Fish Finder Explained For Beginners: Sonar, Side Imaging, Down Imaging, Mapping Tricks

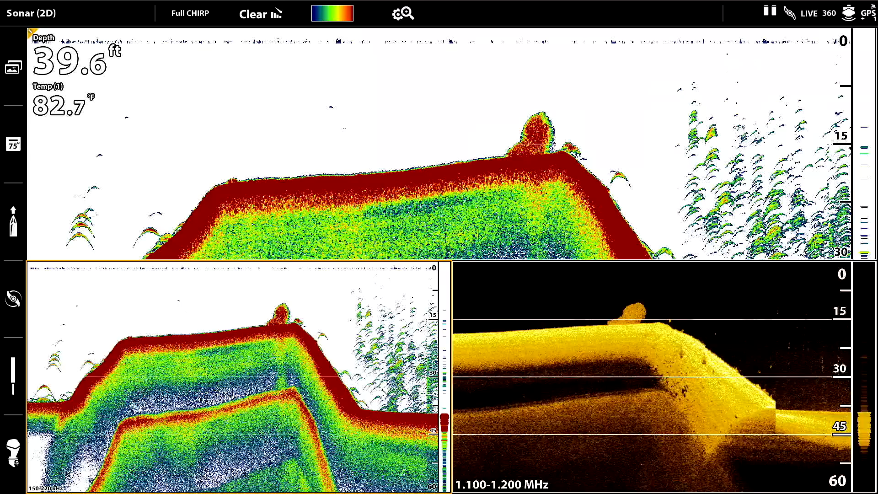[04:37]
On screen: depth 39.6 ft, water 82.7°F
that is air bubbles and a lot of anglers you can see it here on on uh down imaging you can see these long streaks going up and down on 2d that reads as an arch right that sonar ping that's going straight down goes over it it looks like an arch like holy cow this place is loaded so right there we actually got to see what actual fish look like pushing bait and then what so here we go right here with what fish look like pushing bait
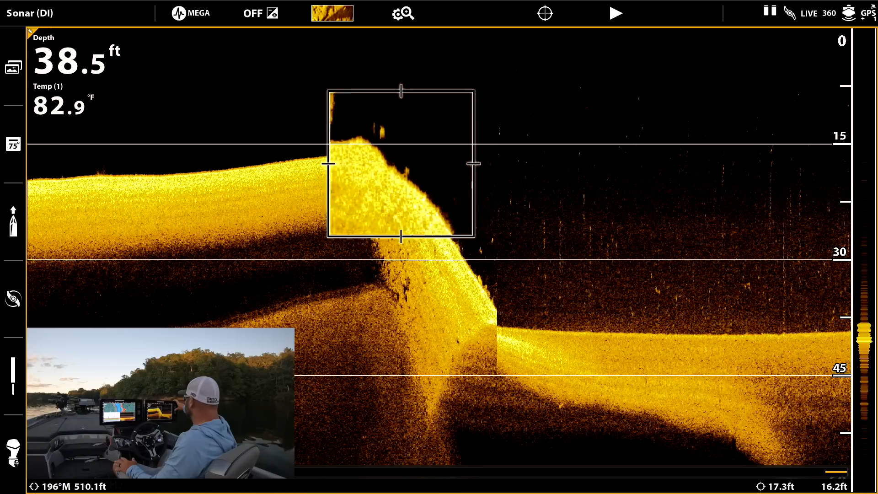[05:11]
On screen: depth 38.5 ft, water 82.9°F
got bass right there got the bait ball there and then over here we got the this the vertical streaks the air bubbles this is why i like to run side by side down imaging and 2d to kind of cross reference
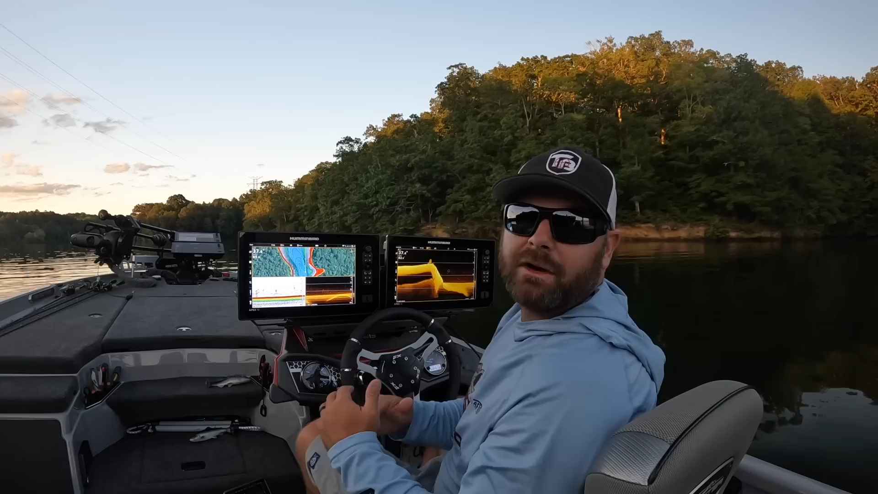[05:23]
or cross check what my sonar is telling me all right guys loop back around i'm going to show you guys on on the map over here real quick kind of like what a main lake point looks like so let's go ahead and zoom out
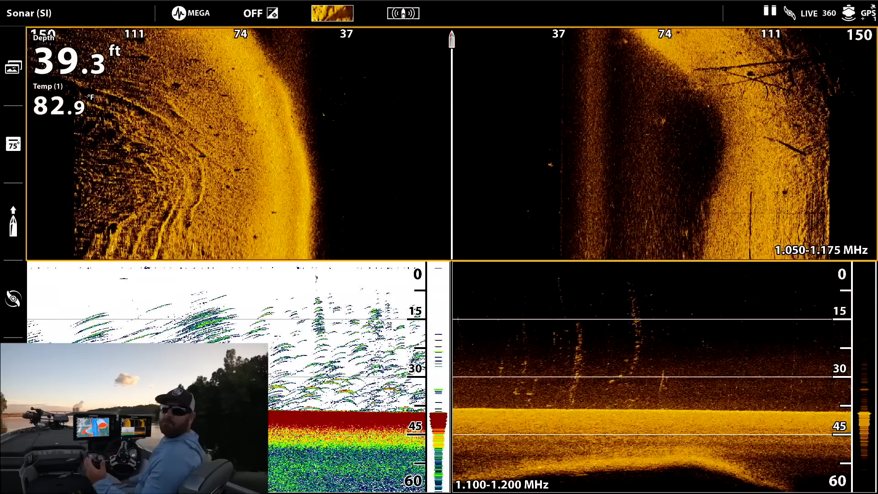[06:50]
On screen: depth 39.3 ft
you get more detail obviously you see a lot more um when the narrower that you're scanning you know a little 18 inch or 24 inch bass 24 inch bass isn't a little but when you're scanning 150 feet it's really little right so i usually if i'm new to a lake scan really wide really broad and then when i really want to dial in an area i'll come over and i'll go over it maybe just 100 foot or 120 foot just so i get a real clear picture of what's going on
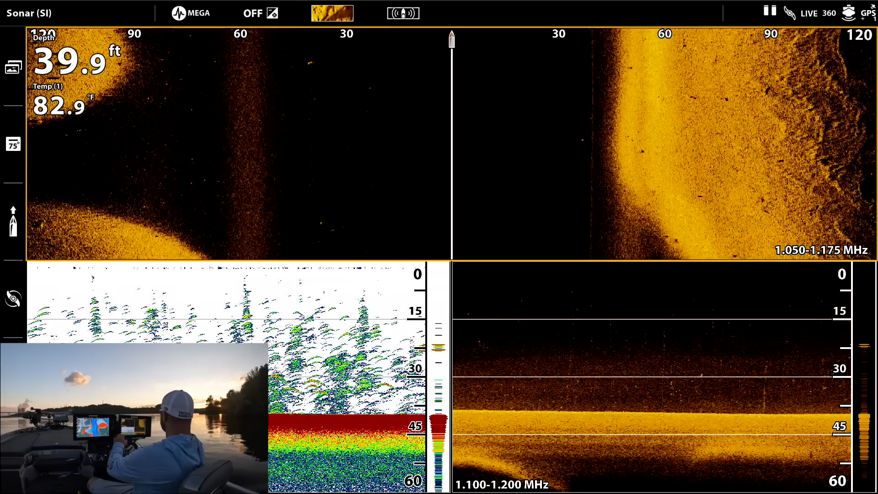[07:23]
On screen: depth 39.9 ft, water 82.9°F
so you can see down here on the uh on the 2d looks like a ton of fish but that's all air bubbles you can see it over here in the down imaging
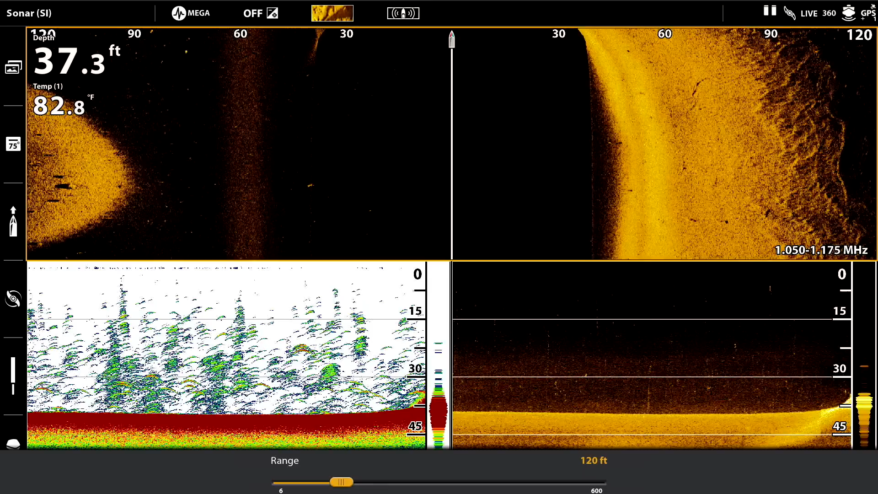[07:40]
On screen: depth 37.3 ft, water 82.8°F
here we go coming up onto the point look at that coming straight up
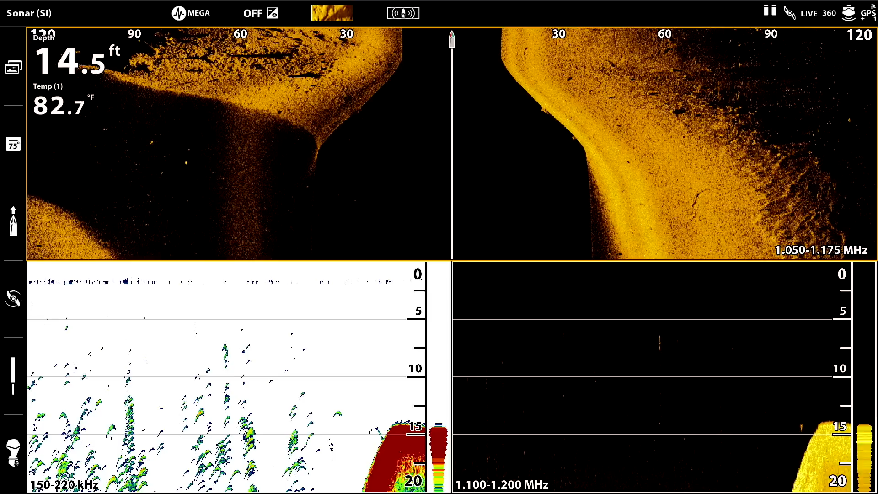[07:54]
On screen: depth 14.5 ft, water 82.7°F
you can see over here to the left see the little shadows got one little fish down here you can see its air bladder see if we can find some bait up here on the flat oh there it is so you can see right there 2d and down imaging what bait looks like
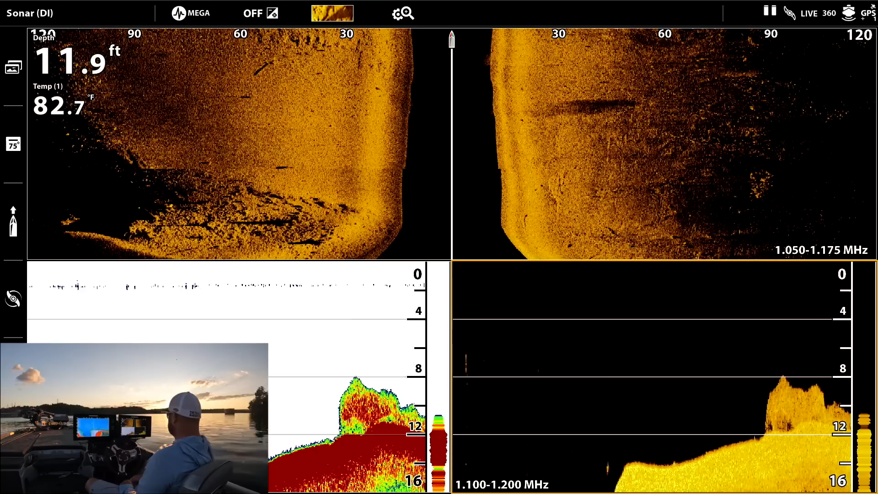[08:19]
On screen: depth 11.9 ft, water 82.7°F
another bait ball and then over here on down on side imaging look at this remember i talked about flashlights and shadows right here see how we can see more detail in the shadow versus what actually is going on right there same over here to the left you can see you can see that bait but look at the shadow that's the that's the telltale sign
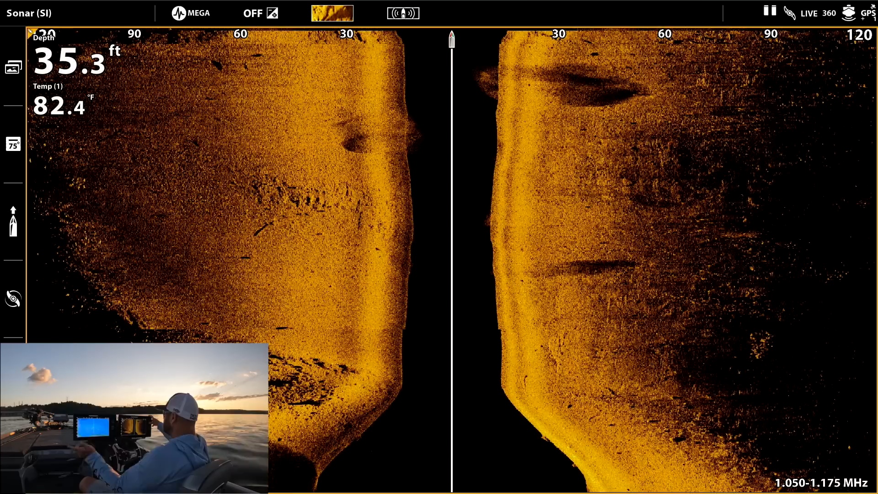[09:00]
On screen: depth 35.3 ft, water 82.4°F
right look over here to the right you can see the shadow but here's all the bait right here and you can waypoint that and circle back around and fish it but right now it's not looking like there's any fish on it got some some chunk rock over here look at that on uh look at that on down imaging bait bait bait bait bait
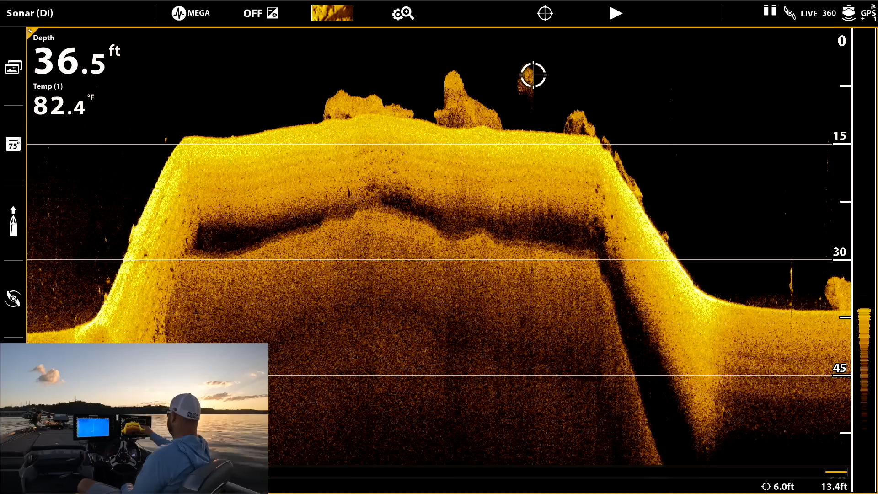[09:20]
On screen: depth 36.5 ft, water 82.4°F
bait bait ball here we go here's fish on bait down in 40 foot that's beautiful down there 40 foot those fish are down there below the thermocline those are fish that are actively feeding those are the fish you can get on a jigging spoon on a swim bait a flutter spoon a hair jig something like that we are out here in the river the river is pumping they got four gates open lots of current you can see those fish are out here on that bait ball feeding up
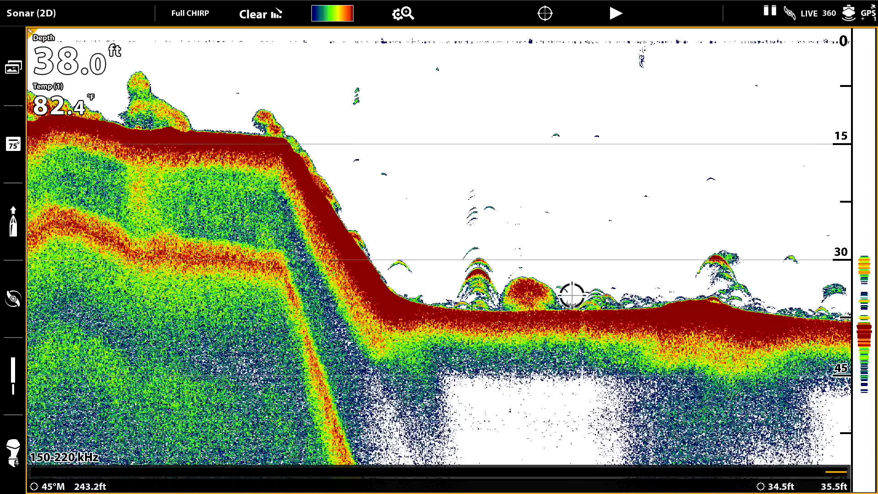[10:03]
On screen: depth 38.0 ft
here's what that bait ball looks like on 2d okay remember i talked about arches and fish got a little bit of that down here too
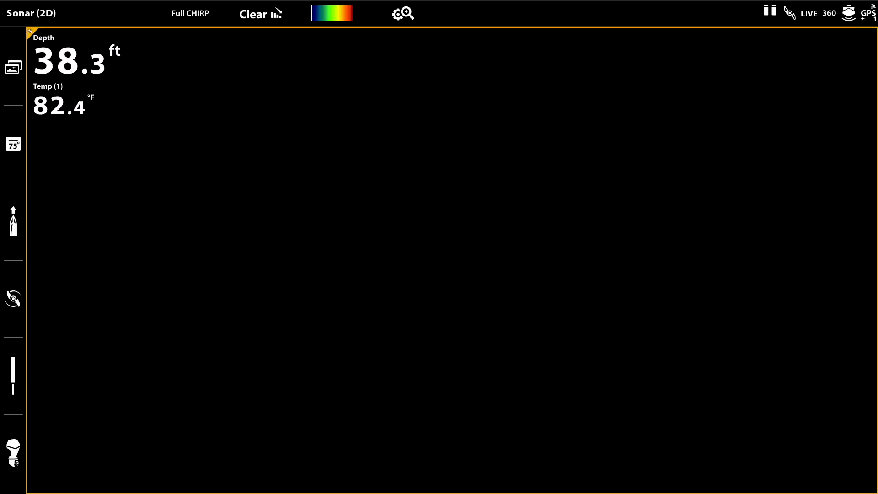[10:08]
On screen: depth 38.3 ft, water 82.4°F
not looking at fish look at this right here look at this
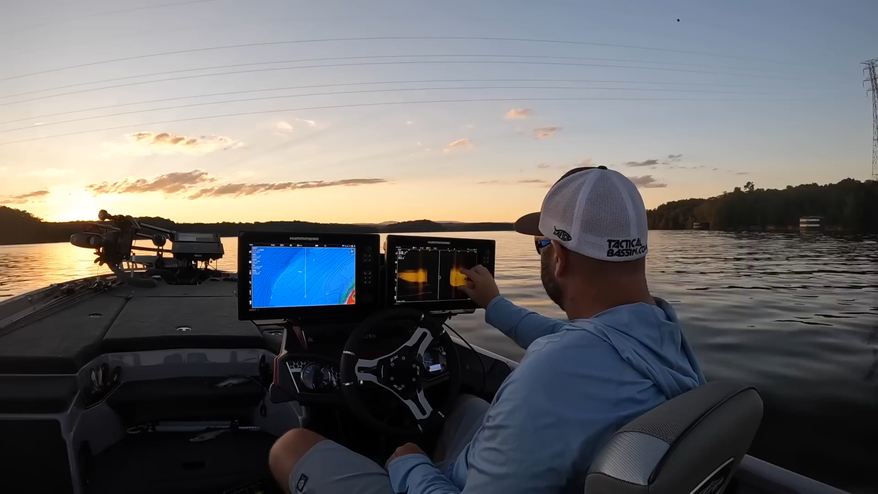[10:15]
this strip right all the way to the left
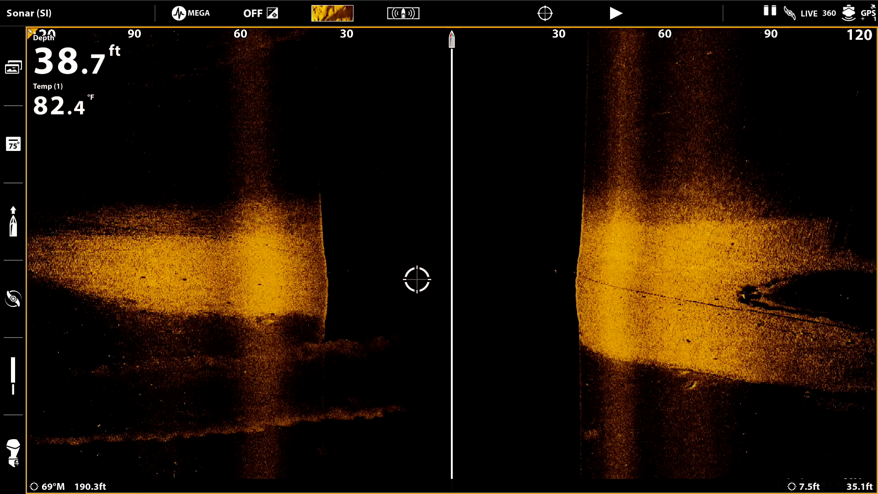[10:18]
On screen: depth 38.7 ft, water 82.4°F
all the way to the right sometimes those are old road beds if you're on a bite and you want to follow that you can what i'll do i'll put a waypoint over here and a waypoint over there and a waypoint on the edge and i can draw like a little trail and and that way i can label that road bed but a lot of times those fish will like that harder bottom more than this mud here on the outskirts